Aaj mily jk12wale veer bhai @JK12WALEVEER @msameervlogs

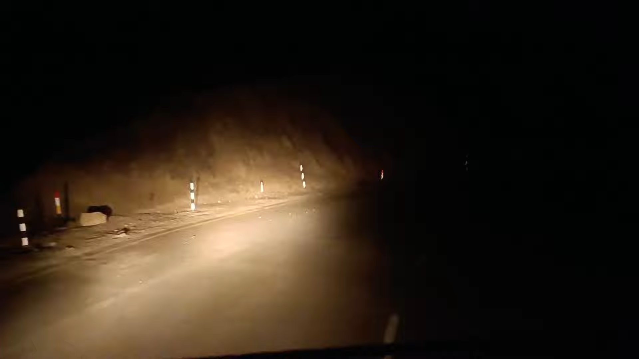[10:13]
Friends, look at Namkila's night view. We are running out of time. The pole is at Paschkum here. Now we are running out of time.